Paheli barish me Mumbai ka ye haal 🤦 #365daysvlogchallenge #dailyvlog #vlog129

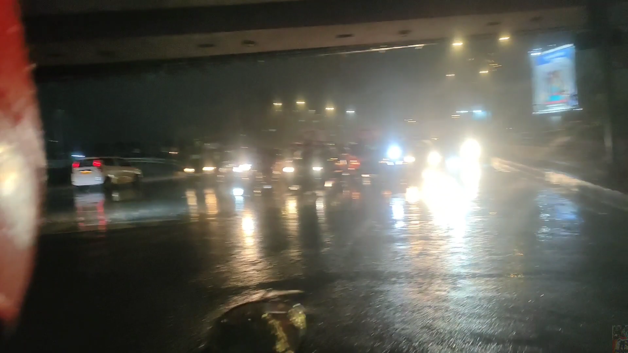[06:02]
यहाँ पे आके रुके और सिग्नल ग्रीन हो गया अपना और निकल दे भाई। मैं तो व्लॉग बंद कर रहा हूँ बिकॉज ऑफ बारिश बहुत ज़्यादा तेज़ हो गई है और मेरा मोबाइल भी ख़राब हो जाएगा यार, वाटर प्रूफ तो है ही नहीं, ये चेक करो। चलो जी, इस तरह व्लॉग को स्टॉप करते हैं।